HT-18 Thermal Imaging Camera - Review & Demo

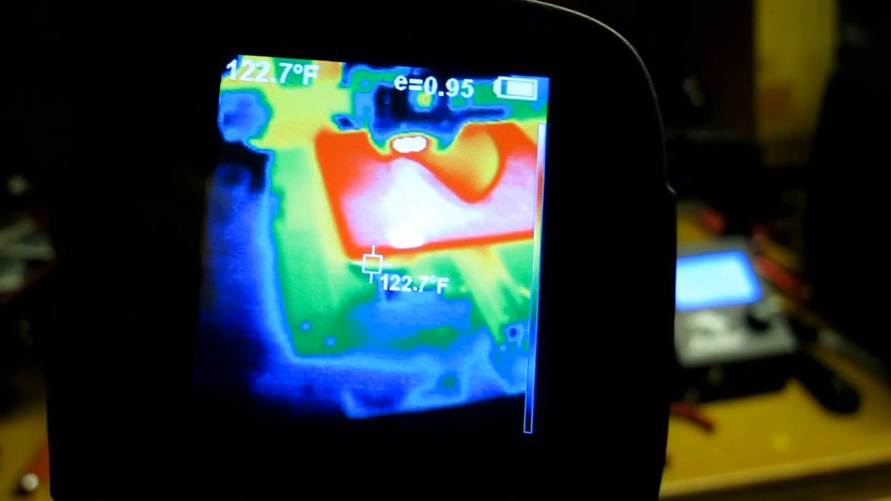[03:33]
On screen: spot 122.7°F
of the workbench that's being warmed by the radiated heat.
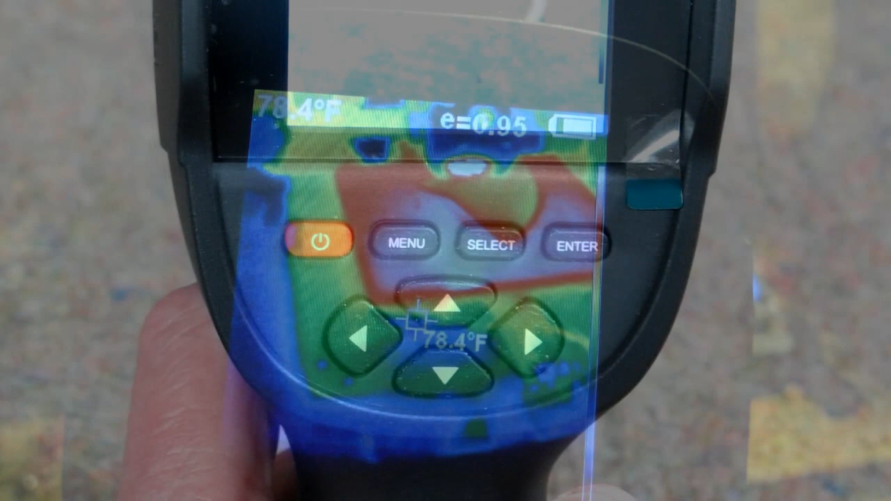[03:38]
On screen: spot 78.4°F
Like a lot of things, the instruction book for this is somewhat lacking. After a bunch of trial and error, I was able to figure out how this works. This is the on and off button. If you press it down and hold it, it will wake up and come on.
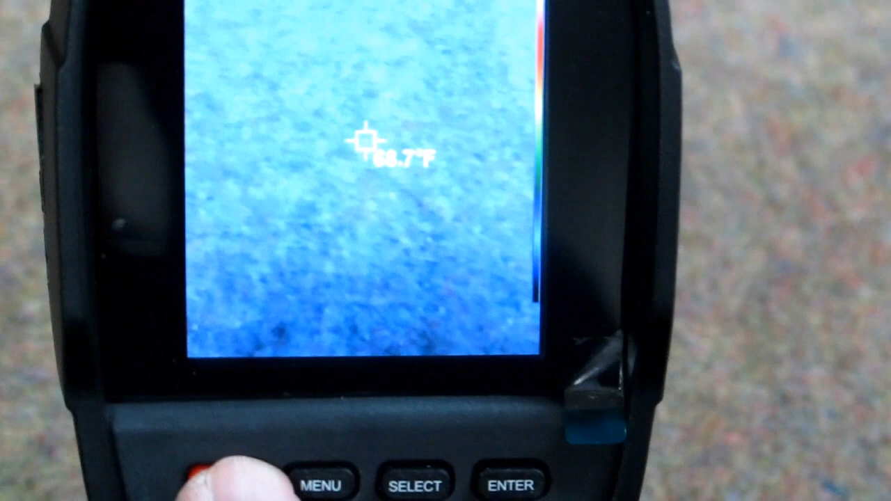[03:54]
And if you press this down and hold it, it will give you power off and it will shut down.
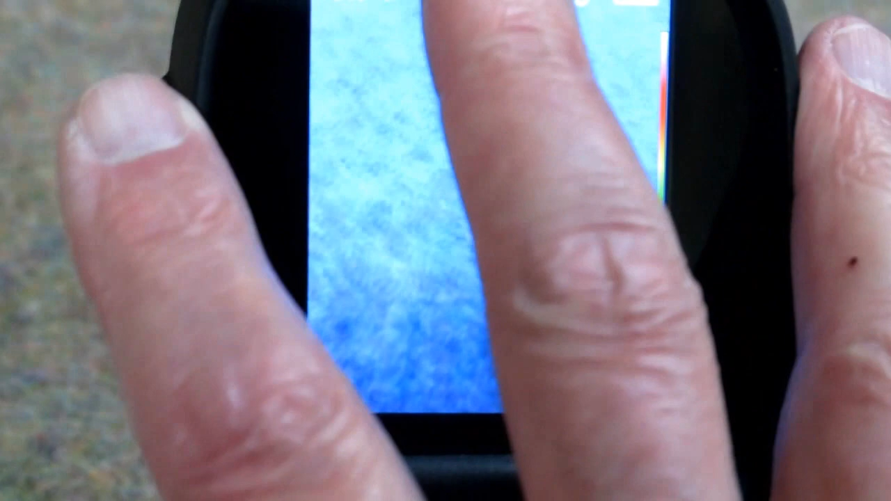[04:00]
When this is powered up, you can plug your cable in here and put it into a USB port on your computer and the memory will show up as a hard drive.
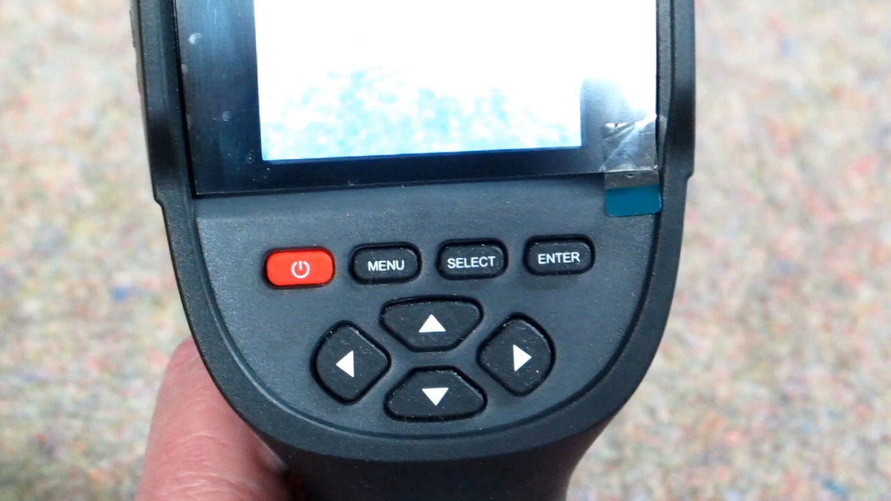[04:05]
The menu button gives you a bunch of options.
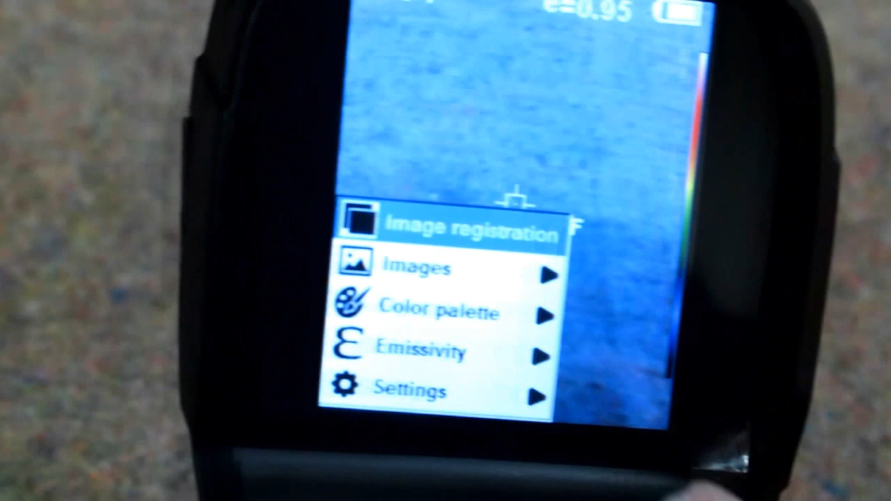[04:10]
Come down to images. It will show what pictures you have taken.
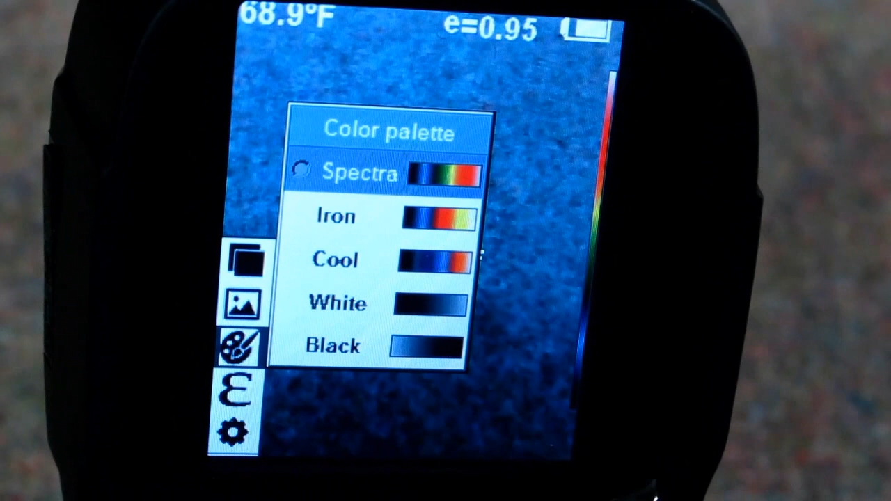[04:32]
On screen: spot 68.9°F
Emissivity gives you a bunch of choices like matte, semi-gloss,
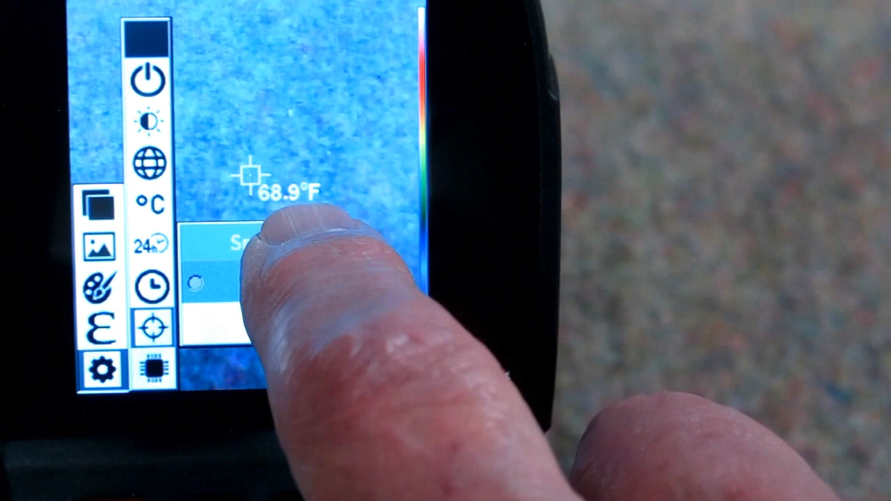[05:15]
On screen: spot 68.9°F
I have it set right now for just the center spot.
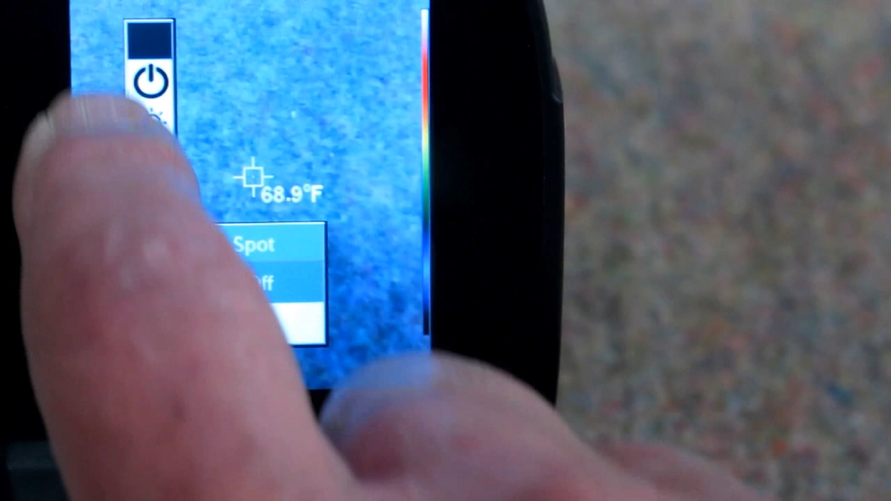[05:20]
On screen: spot 68.9°F
If I turn the spot on, then I'll get random temperature selections that will float around on the image.
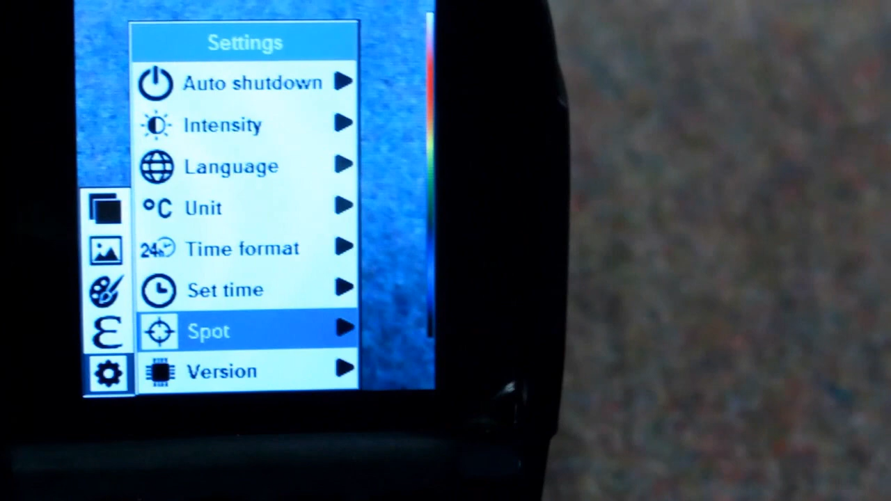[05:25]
And this is the version of the camera.
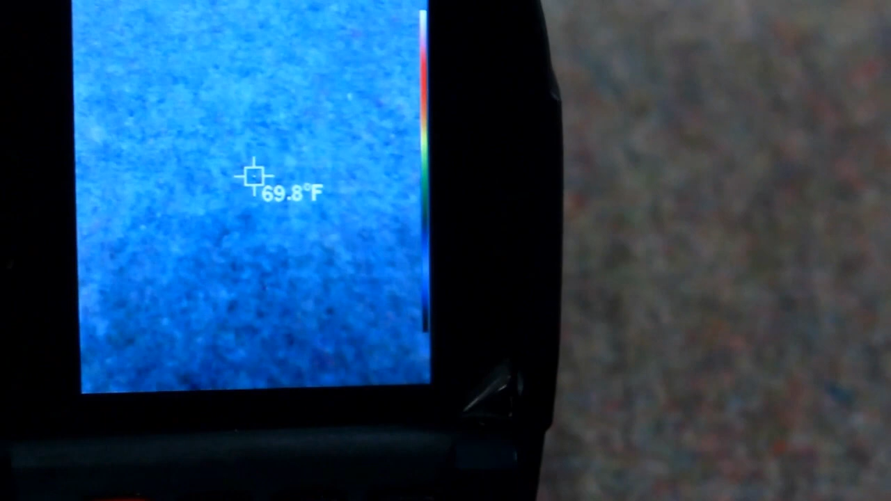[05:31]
On screen: spot 69.8°F
For image registration, if I hit select,
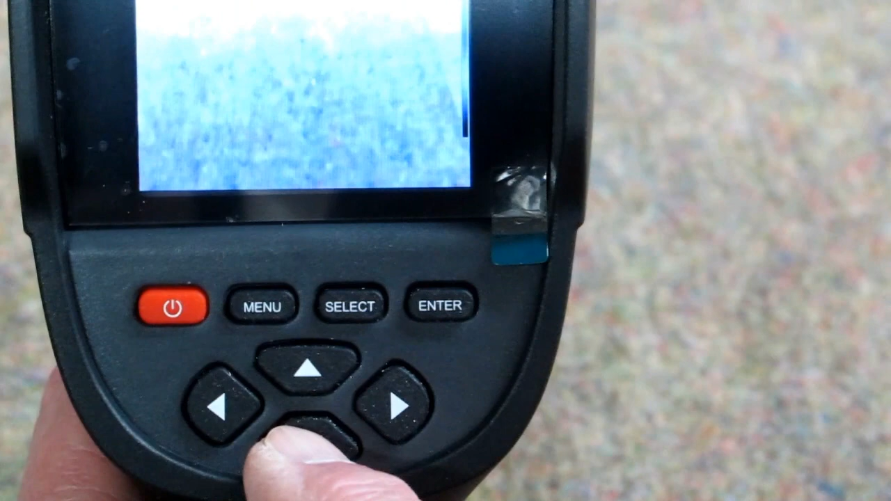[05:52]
If I use the up and down buttons, the visible light image will shift up and down. The infrared image is stationary.